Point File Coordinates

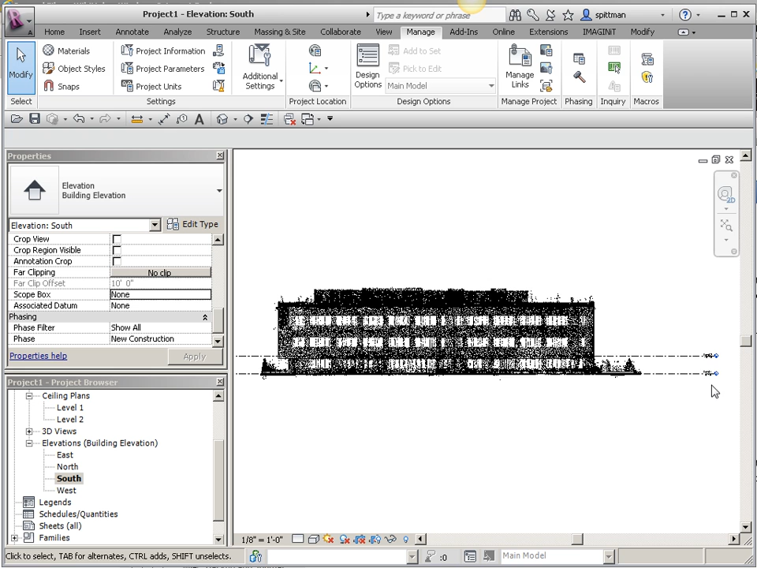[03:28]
You'll notice that my levels haven't changed, and they haven't changed because I haven't told them that I want them to read the shared coordinates.
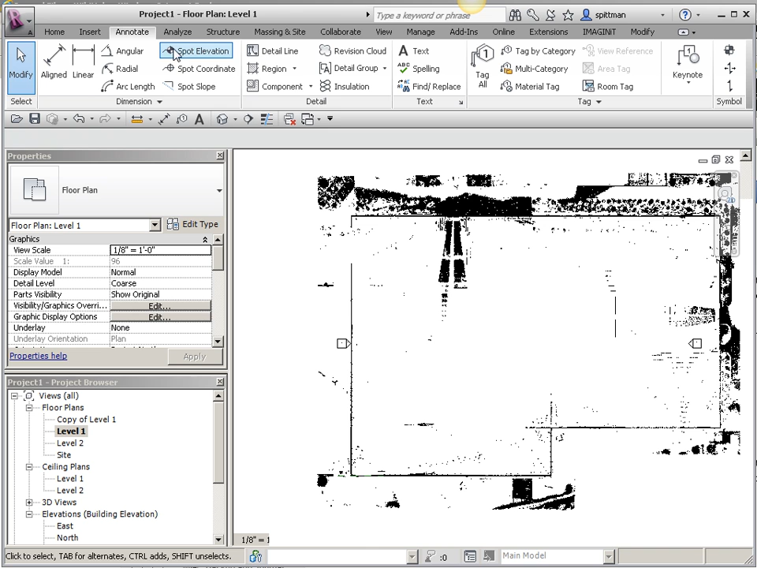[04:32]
And then, you know, it's based on where you pick.